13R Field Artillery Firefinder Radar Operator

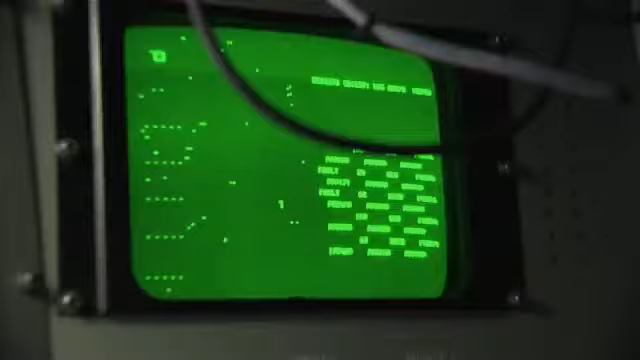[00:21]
And that's the job of this MOS, to locate enemy cannon and rocket fire and provide targeting information to our field artillery.